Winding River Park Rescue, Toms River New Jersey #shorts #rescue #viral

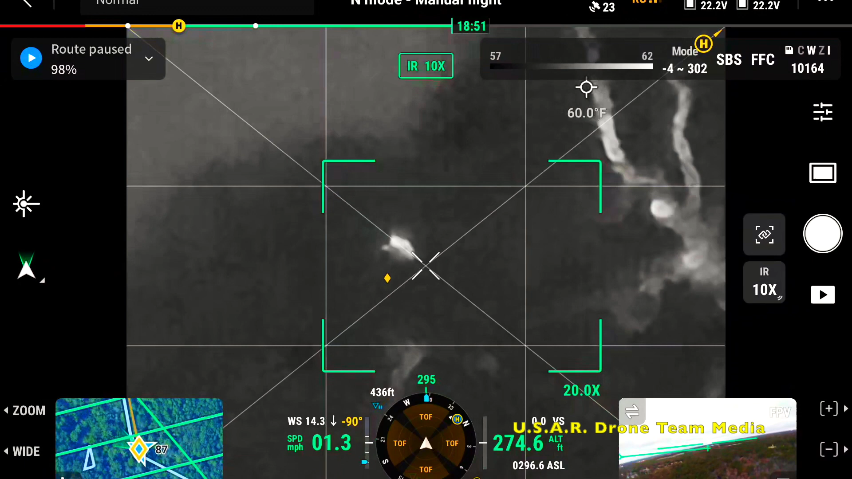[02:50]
On screen: spot 60.0°F
Well, whatever that is did not move. No. Nope. Still hard though. And that's still like a work hard.